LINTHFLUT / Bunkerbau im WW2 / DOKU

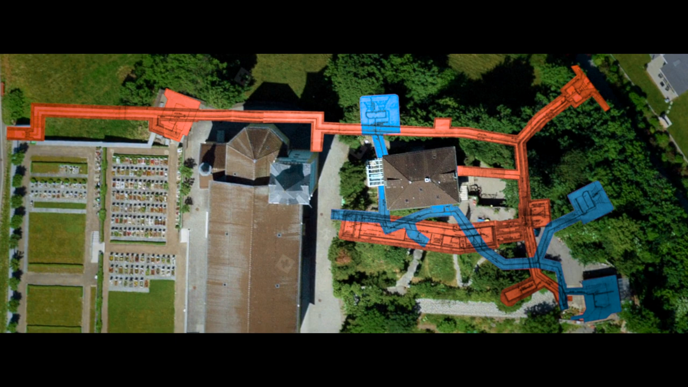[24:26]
Wir erhalten zum ersten Mal eine Vorstellung von diesen Stollen und Räumen, die bis jetzt für uns verschlossen waren.